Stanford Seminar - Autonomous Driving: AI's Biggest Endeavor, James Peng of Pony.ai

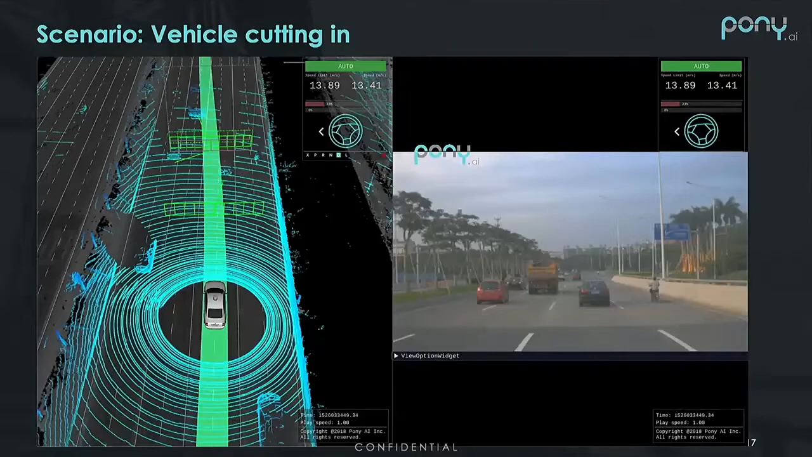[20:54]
So this one shows you a vehicle cutting. You can see we are following, I'll orient you a little bit. This is how the sensors view. This is the camera view. This is the LiDAR view. So we are actually behind that big vehicle. Let me restart this. So essentially, we are following that big vehicle. And you can notice there's a vehicle in the right lane. And then on the left lane, there's a vehicle first approaching.
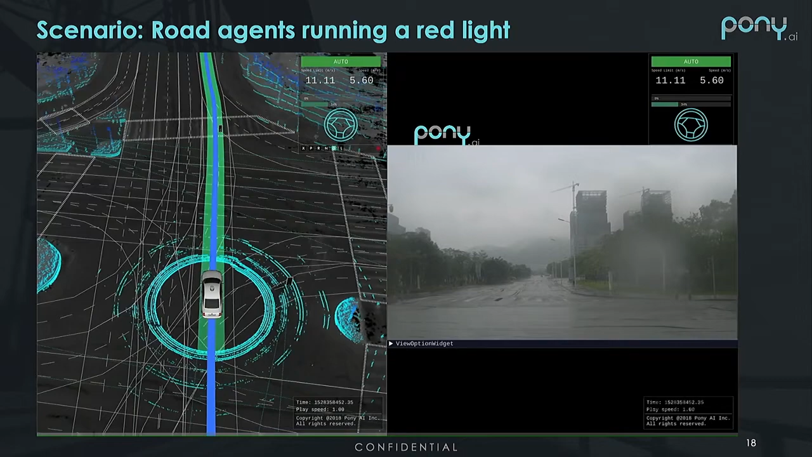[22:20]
Then there could be people in the reverse side of the traffic, right?
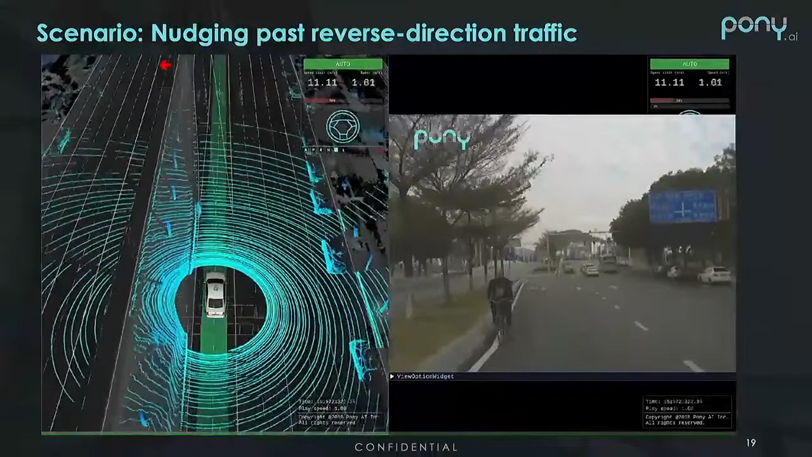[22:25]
Just mind his own business. Right? In this case, we actually slow down. We can't change lane because there's a vehicle in the right-hand side. So all we can do is to nudge over it, right?
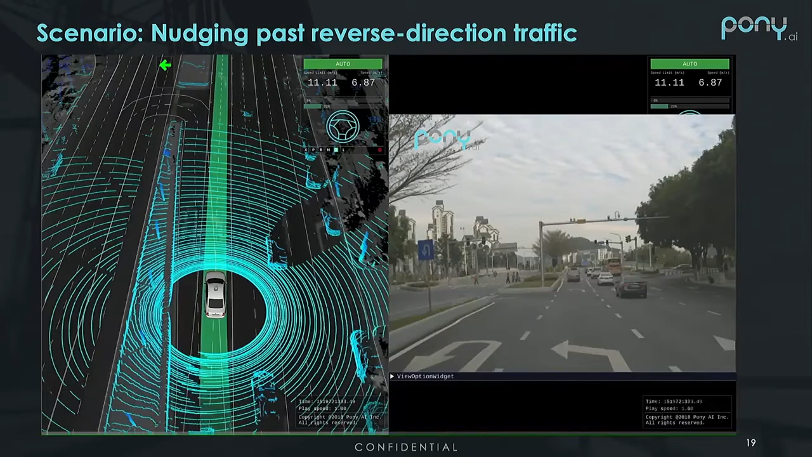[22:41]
So the nudging is important. There's another case where we are following a big vehicle so that we think it's just following it.
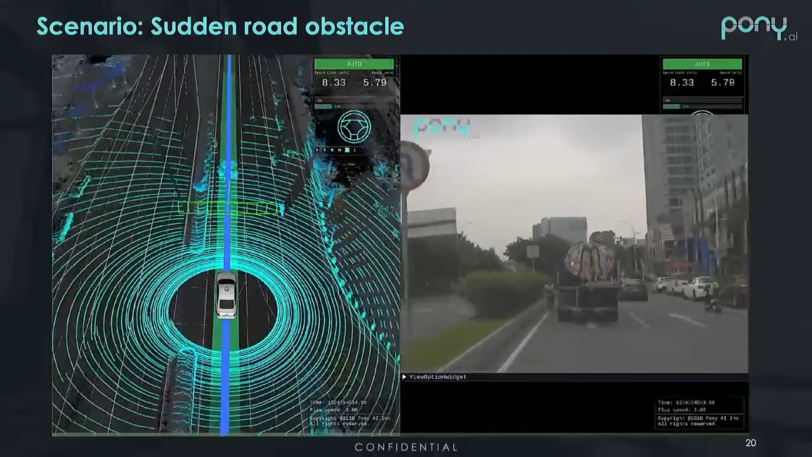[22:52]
But out of nowhere, there's also a vehicle travel in the reverse side of the road. And in this case, we cannot nudge over it because it's already in the lane.
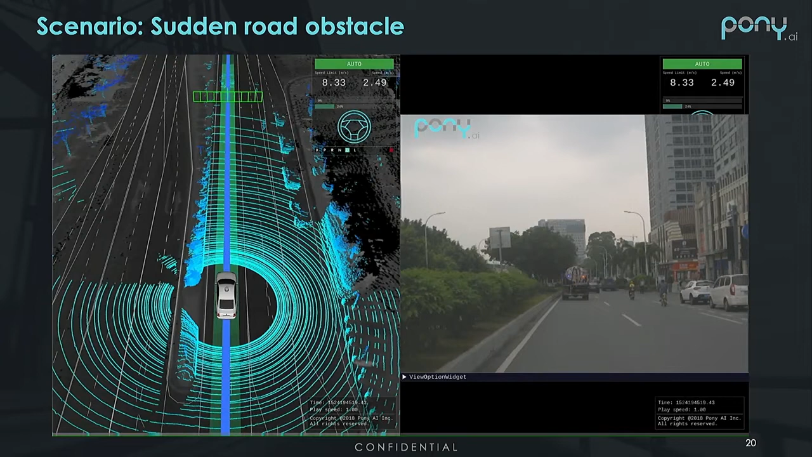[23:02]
So we have to stop and find another way out. Right. So this is a night scenario with a jaywalker comes in.
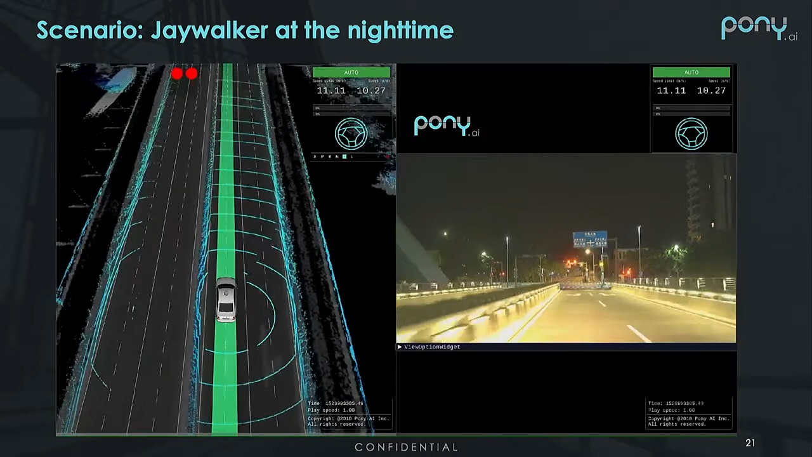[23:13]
Because of the construction, we actually can't see that pedestrian coming in. So essentially, we have to detect in time to avoid the accident. In fact, we see it again. We can see we actually detect it and send a snow signal.
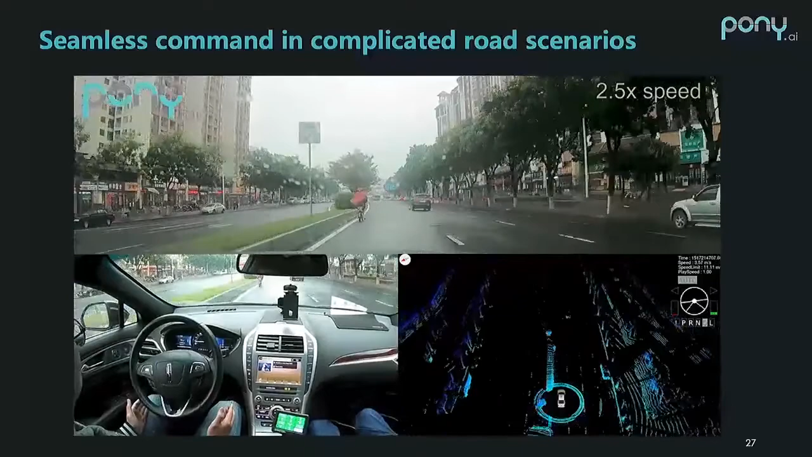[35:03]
again, you can see we have the nudge over the bicyclists,